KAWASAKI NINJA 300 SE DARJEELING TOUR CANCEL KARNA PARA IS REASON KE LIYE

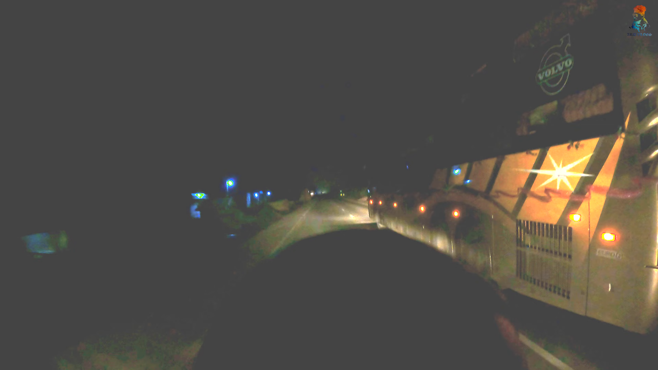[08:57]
से राइडिंग का इसलिए रात में भाईया गारी चला रहा था तो पूरा रात भाईया पूरा ड्राइव किये
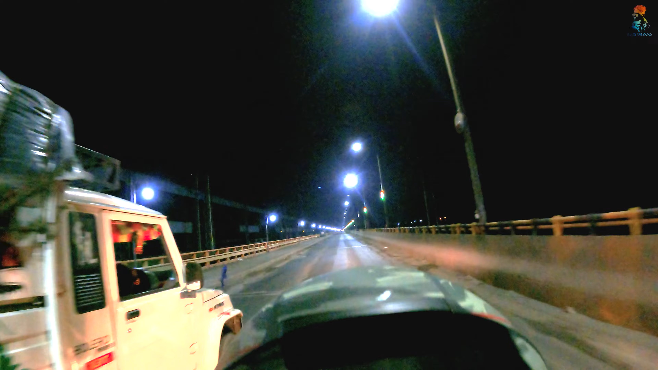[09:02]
फारक का ब्रीच क्रॉस करके हम लोग रुखे उधर से उधर रुखके थोड़ा फ्रेश हो